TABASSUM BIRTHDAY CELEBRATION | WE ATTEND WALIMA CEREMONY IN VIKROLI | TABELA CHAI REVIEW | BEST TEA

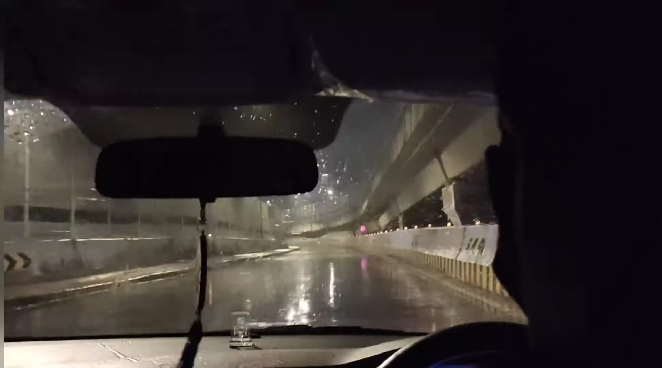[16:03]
9 बजे का वक्त है और रात के 9 बजे है और तबस्सुम की बर्थडे पार्टी हो गई है और अभी हम लोग निकले हैं शादी के लिए जा रहे हैं। तो देखो कितनी बारिश हो रही है बम्बई में, अभी बहुत गर्मी है यहाँ पर,
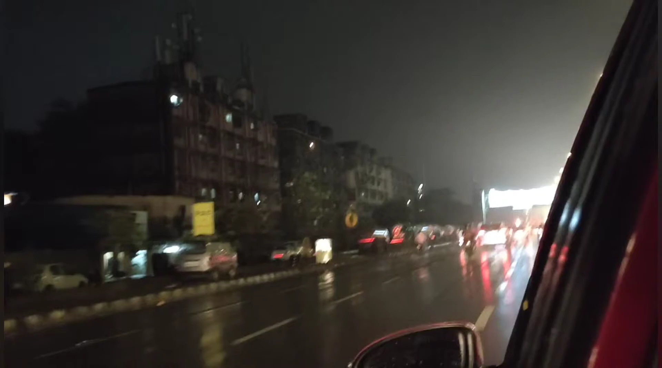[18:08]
पूरा रास्ता लंबा घर तक पूरी बहुत बारिश थी,